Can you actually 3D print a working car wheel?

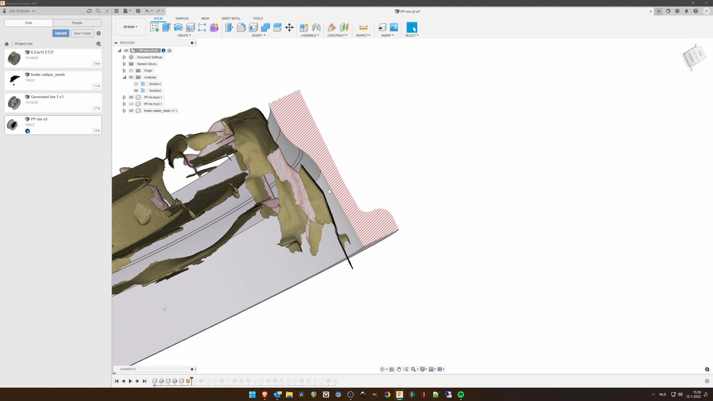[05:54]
You can see that there is some room here. I made it as thick as possible, still with a bit of tolerance left, but I can't make it thicker than this.